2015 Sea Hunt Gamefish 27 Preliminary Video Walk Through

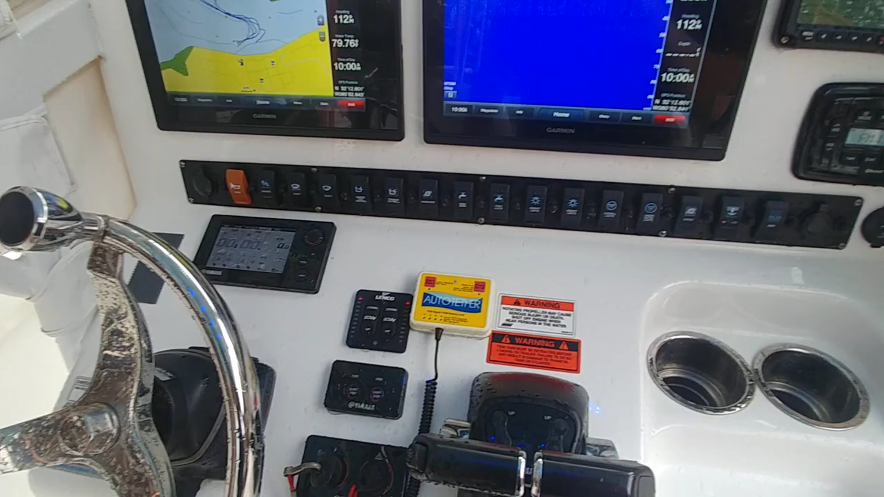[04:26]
GPS map 7612 XSV with a partnered with a 7612, a Simrad AP28.
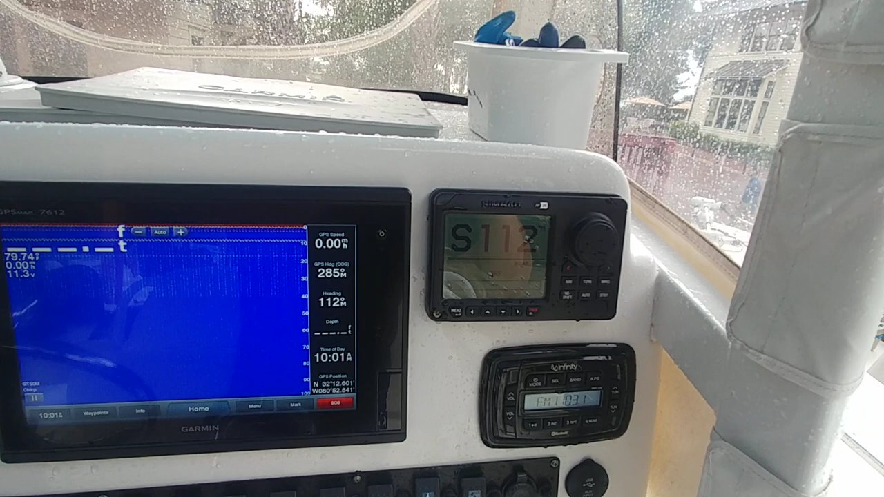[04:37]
You have autopilot on this vessel. Infinity stereo in working condition.